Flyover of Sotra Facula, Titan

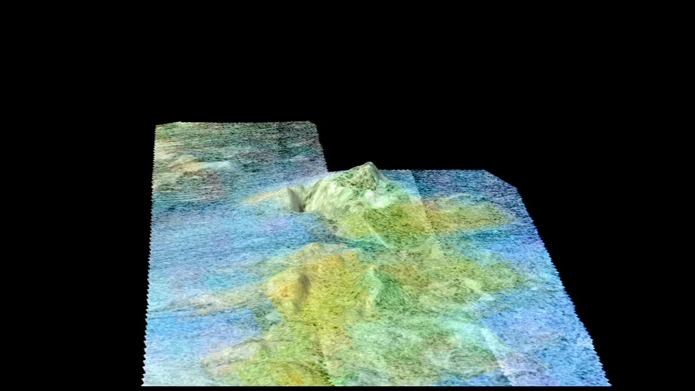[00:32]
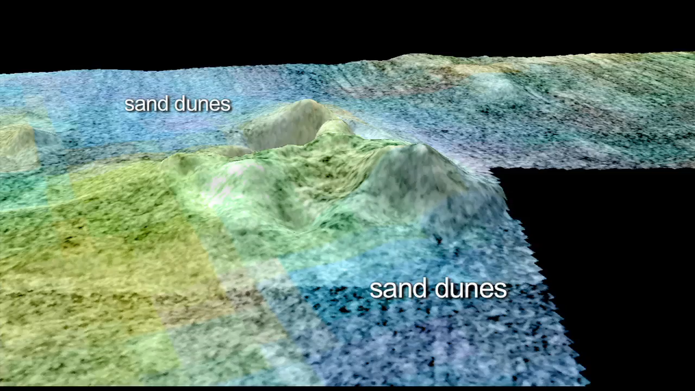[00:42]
Now we change the color scheme. The reds and yellows are highs, the blues are lows.
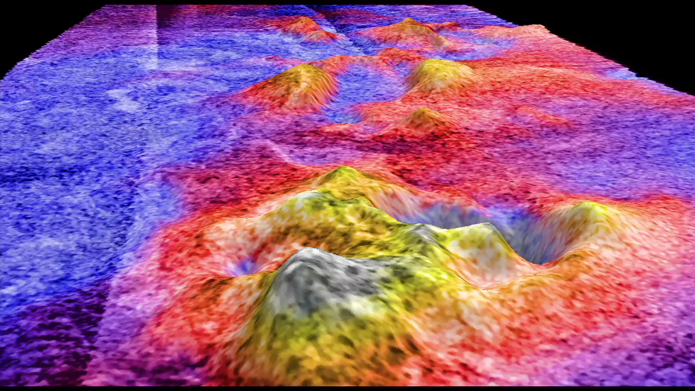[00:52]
When we got the topography, we see this tall mountain is about a thousand meters tall.